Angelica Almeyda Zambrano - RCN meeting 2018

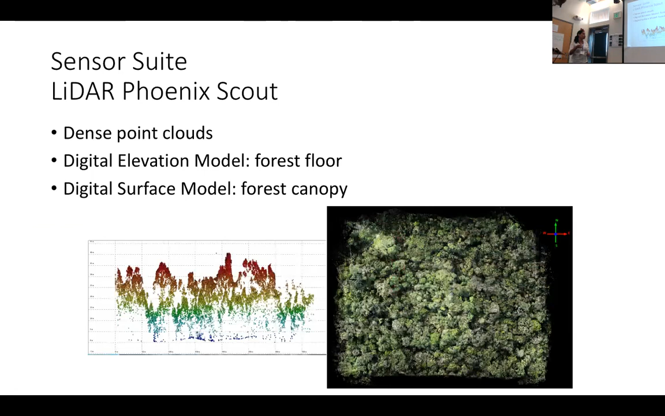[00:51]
So we can actually look into the actual size of the streets and our very different information and the structure of the forest. We're using it in Amazon as well as different places in Florida and Central America as well.
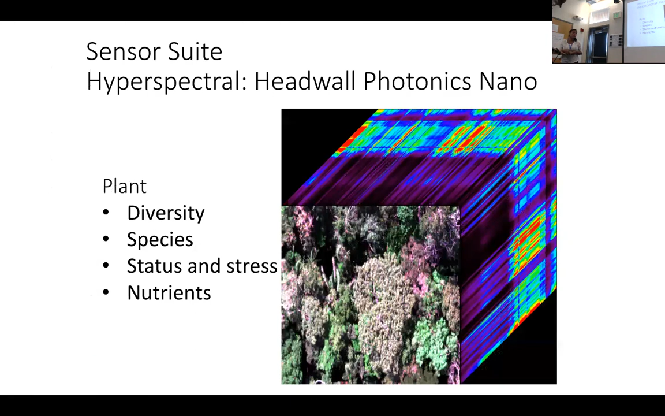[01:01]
We have the hyperspectral as it hasn't mentioned before. We can look at all sorts of different things. So ideally what we are doing or in the process of
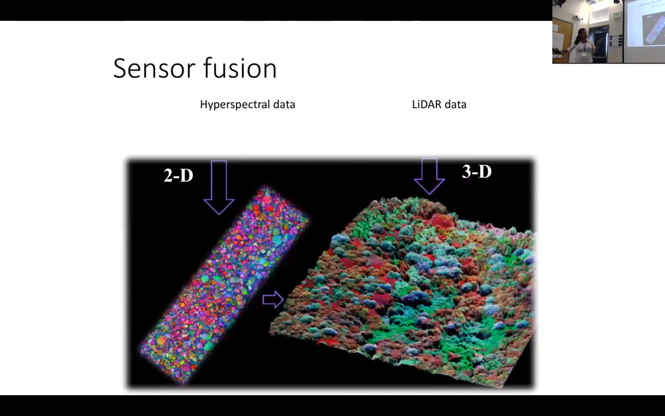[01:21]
perfecting is being able to fusion our hyperspectral data with our LIDAR data from this particular sensor. We did it before when we were working with Greg Asner at Stanford with the TAO. So this is an image of where I was going with the TAO for a forest in Hawaii. So, sorry. So the main purpose for us, and we're applying this in different ways, is how we do it for time? Okay. So what we're trying to do is linking upwards.